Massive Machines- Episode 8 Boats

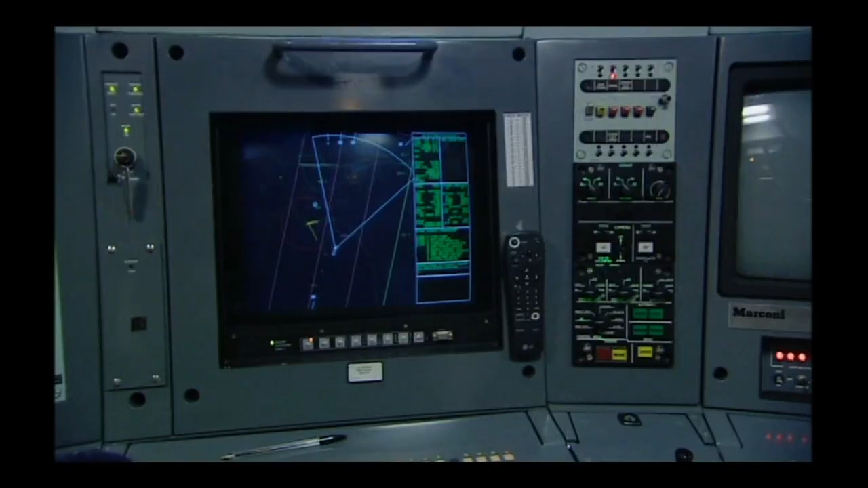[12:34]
It produces sound waves which bounce off underwater objects and produce these images.